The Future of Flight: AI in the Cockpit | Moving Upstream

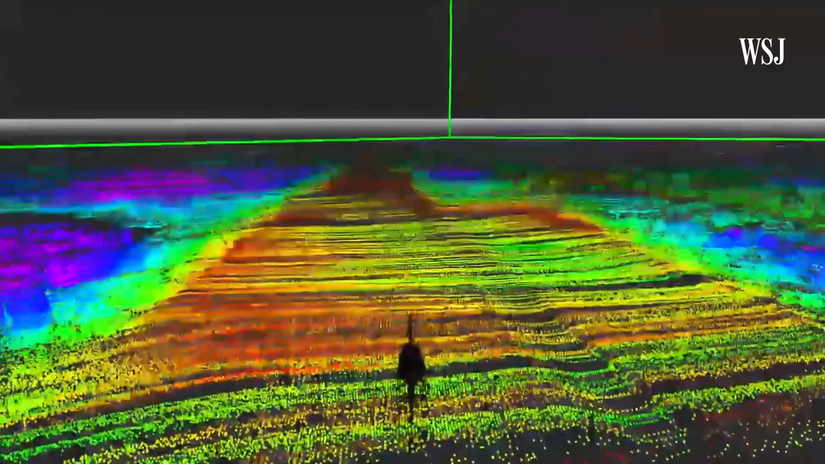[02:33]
Avoiding obstacles as narrow as telephone wires.
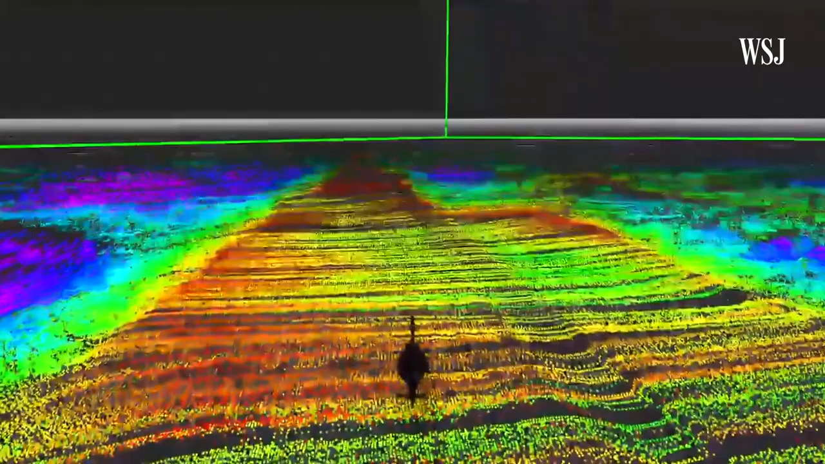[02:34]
In complex terrain, it chooses for itself the best place to land. So it's going to point the nose into the wind and then it'll do the vertical landing.